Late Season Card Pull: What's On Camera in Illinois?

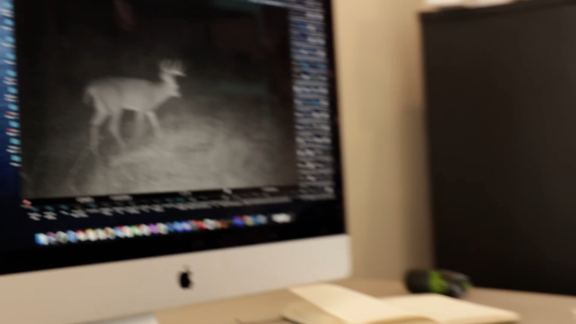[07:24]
so this is a deer i passed during second gun season or i mean there's a lot of coyotes